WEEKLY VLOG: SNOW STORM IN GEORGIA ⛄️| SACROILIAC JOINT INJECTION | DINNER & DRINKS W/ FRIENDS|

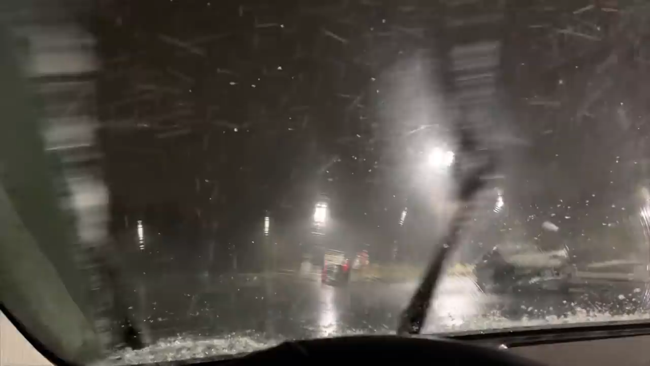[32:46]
Like, I literally just wiped the snow off, and it's still, look at it on my car, y'all.